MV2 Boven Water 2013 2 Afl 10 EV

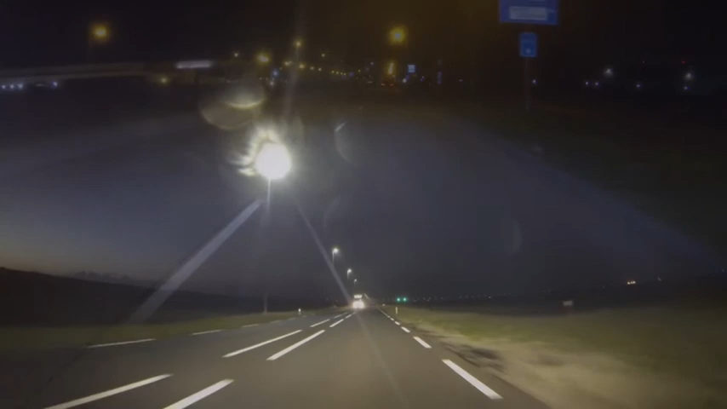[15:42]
Maar dit is gewoon best heel helder wit licht. Dit is gewoon heel mooi. Het is gewoon hartstikke stoer natuurlijk om als je daarmee hebt geholpen, dat je zo'n mooie baan van licht ziet.